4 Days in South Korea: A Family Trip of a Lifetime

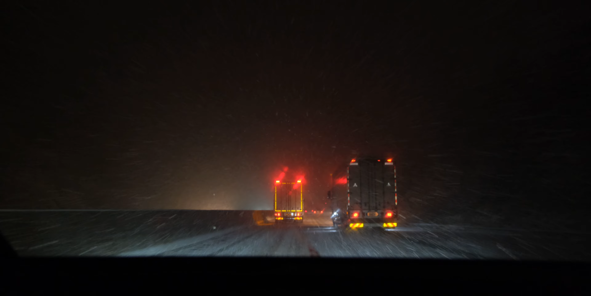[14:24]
So this is the road on the way back with summer tires. We have a heavy snow here going on the way to Seoul. It was supposed to be just a 2-hour drive, but I think we are going to be here for a while, but it's okay, we are going slowly.